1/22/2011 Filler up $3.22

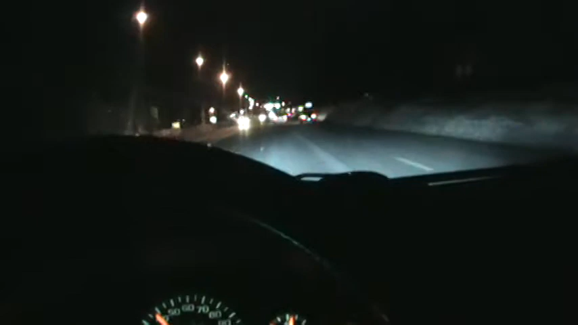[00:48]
And hopefully I'll make it to the gas station, which is right down there.